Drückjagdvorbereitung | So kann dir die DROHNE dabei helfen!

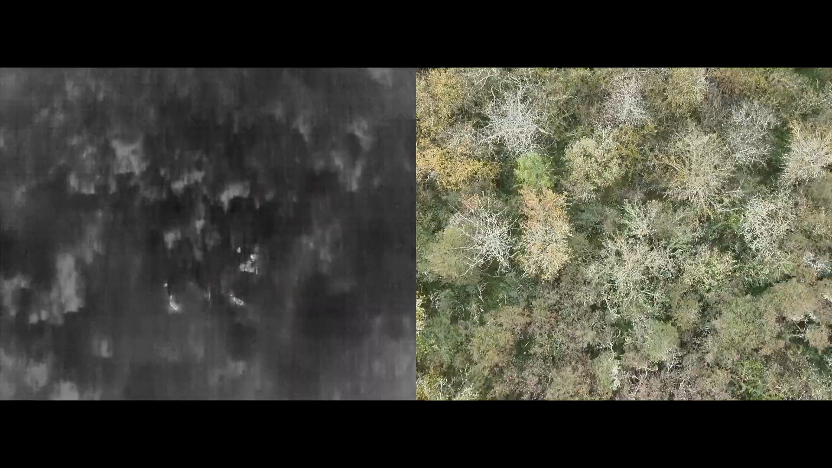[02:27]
Der Hintergrund ist der, wir finden eine Wärmequelle mit der Drohne und können von oben quasi ranzoomen und diese Wärmequelle ansprechen, ohne Unruhe zu machen.